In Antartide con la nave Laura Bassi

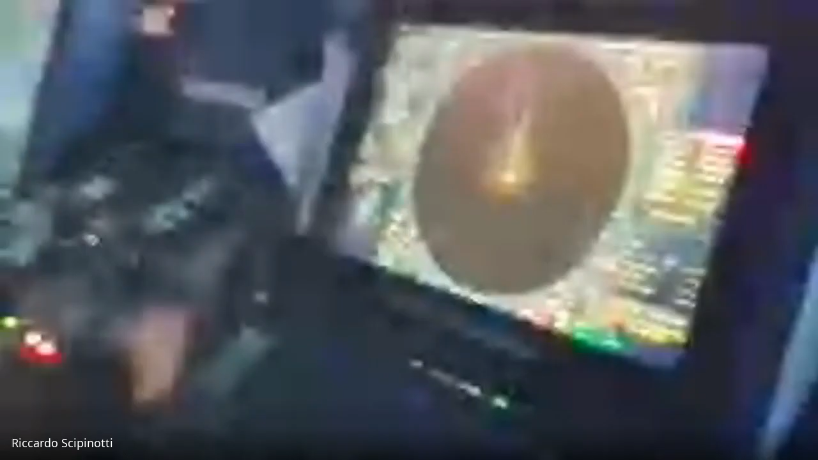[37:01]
dall'altra parte c'è un altro radar,
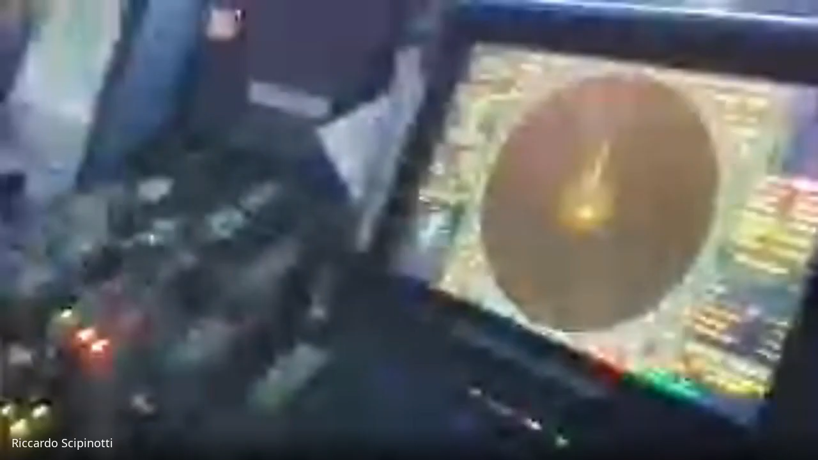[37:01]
invece questa è la console, diciamo, di conduzione, diciamo di guida, di conduzione.
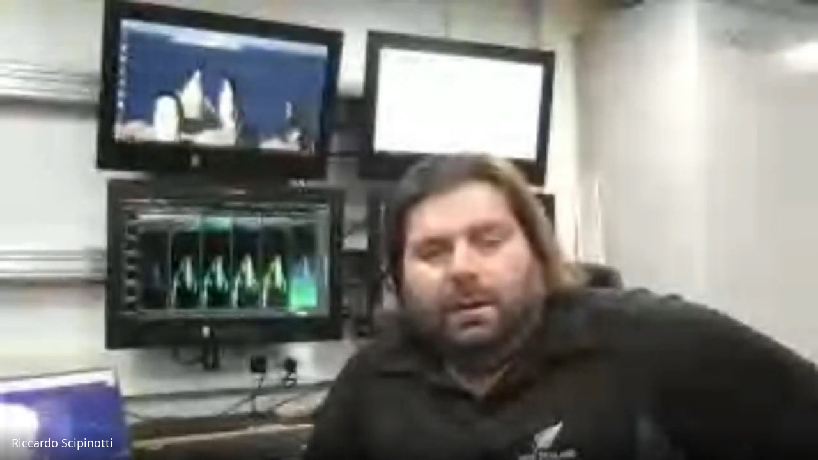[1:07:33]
Ciao a tutti ragazzi, io sono Giovanni e sono un tecnico sonar. La parola sonar vuol dire sound, navigation and ranging.